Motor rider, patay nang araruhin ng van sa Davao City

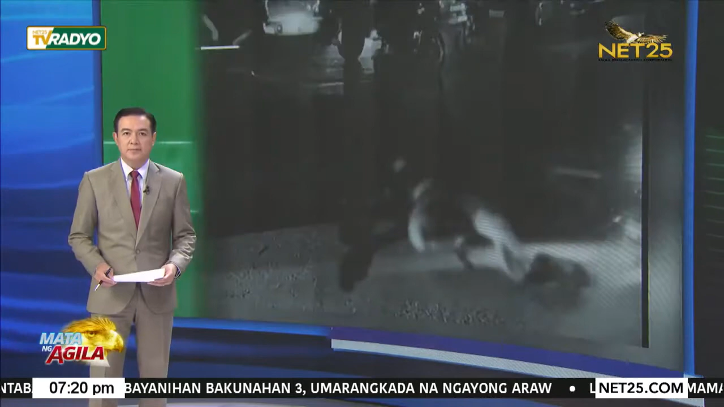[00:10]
Dead on the spot ang isang pasahero ng motor matapos araruhin ang sinakyan nito ng isang van sa kahabaan ng diversion road,
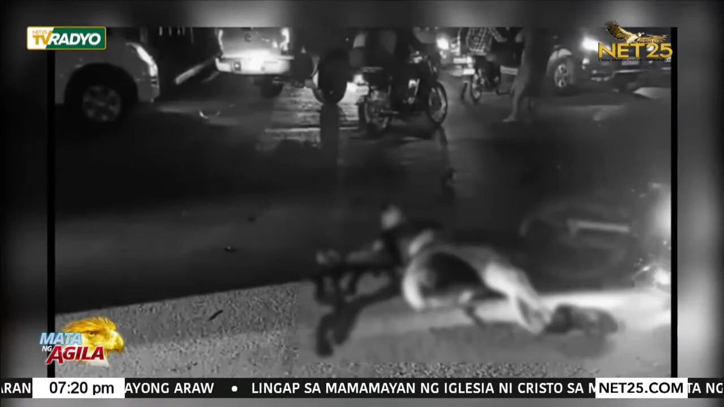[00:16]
Maa, Davao City.
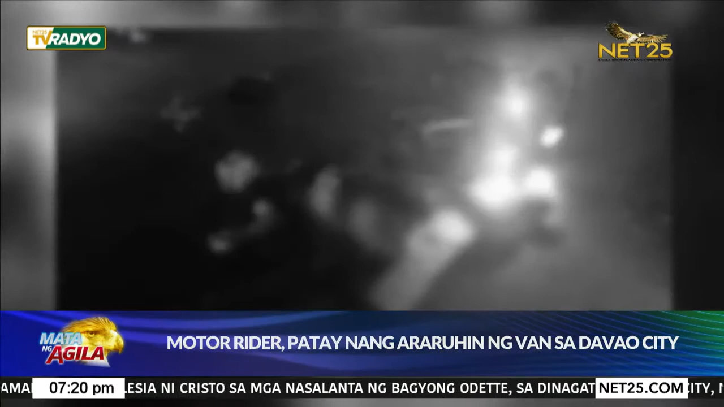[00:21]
Kinilala ang biktima na si Jesse Gambong, isang security guard na residente sa buhangin sa nabanggit na lunsod. Ayon sa investigasyon, inararo ng isang van ng isang kotse na minamaneho naman ng isang Anthony Canale na dinamay pa ang isang motorsiklo na minamaneho naman ni Michael John Laporca.